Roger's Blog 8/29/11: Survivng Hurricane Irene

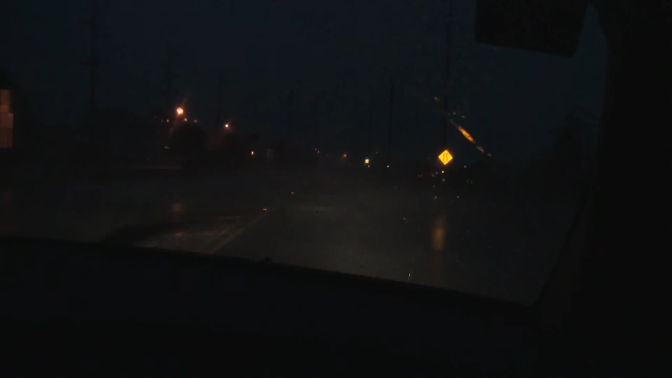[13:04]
Alright, it appears that the 34th Street Bridge is still open. It has not been closed yet. Looks like we're making it out of here just in time. Now, the big question is whether or not the Garden State Parkway is still going to be open to northbound traffic. I heard that they were going to be shutting it down.